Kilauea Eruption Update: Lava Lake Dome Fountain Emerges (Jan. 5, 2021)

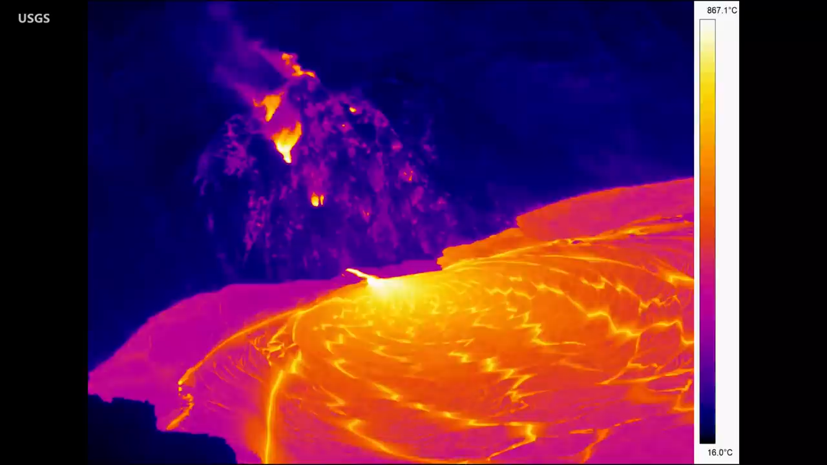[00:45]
On screen: scale top 867.1°C, scale bottom 16.0°C
The lava was moving through a crusted over channel and was entering the lake below the surface.
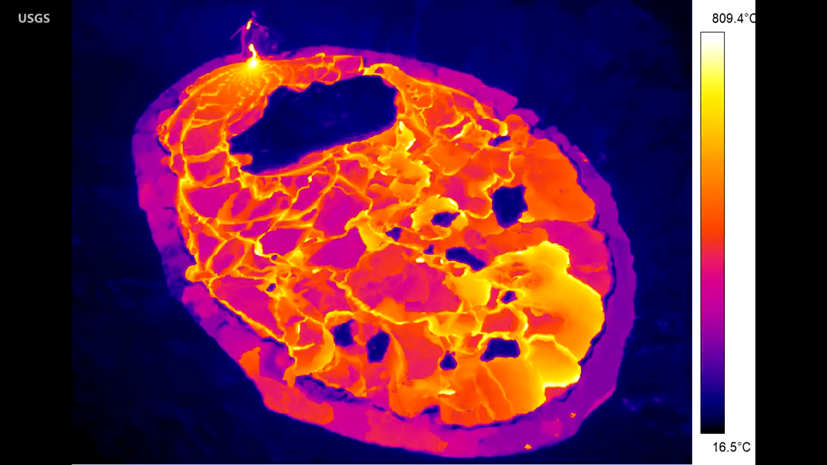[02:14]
On screen: scale top 809.4°C, scale bottom 16.5°C
Islands of solidified lava can also be seen floating on the lake's surface. The largest of the islands seen near the active west vent is about 7 acres in size. This video, sped up 20 times, was recorded just before the new year.